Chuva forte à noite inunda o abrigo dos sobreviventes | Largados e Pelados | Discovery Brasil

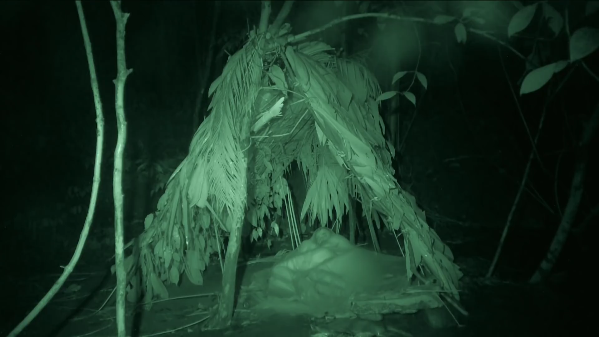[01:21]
O que tá acontecendo? Tá inundando. Ah, que merda!
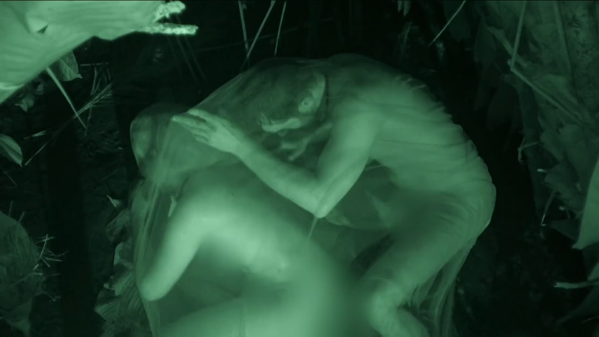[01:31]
Vem. Vamos sair desse lugar. Bora sair daqui. Vamos. A água do rio tá subindo muito rápido. É. Olha a altura da água. A água tá entrando. Ai, meu Deus do céu. Vem. Me ajuda.
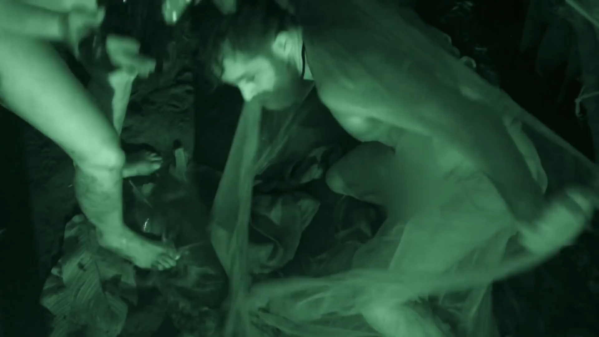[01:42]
Cara, a gente tem que sair logo daqui. Eu não acredito.
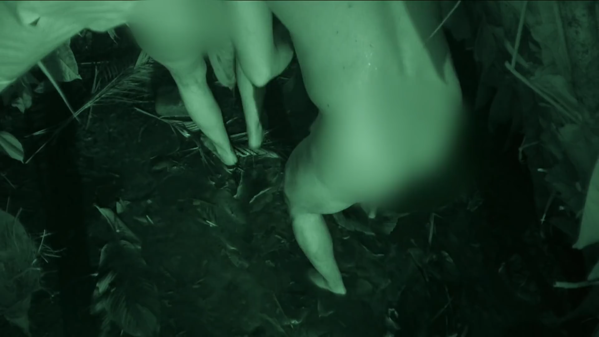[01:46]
Tá entrando água. Não dá pra ver nada. É. Caramba. Isso é realmente aterrorizante. É. Estamos no meio de uma inundação. Olha só isso, subiu metros em segundos.
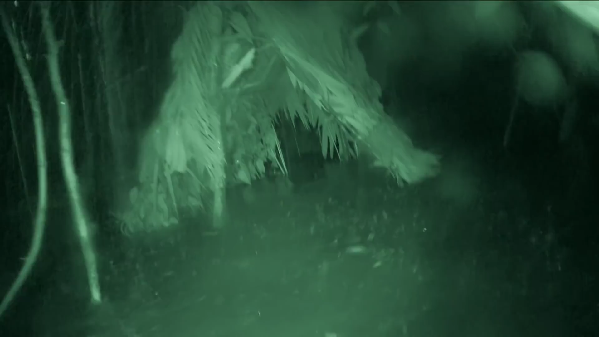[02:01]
A gente não está salvo, está difícil.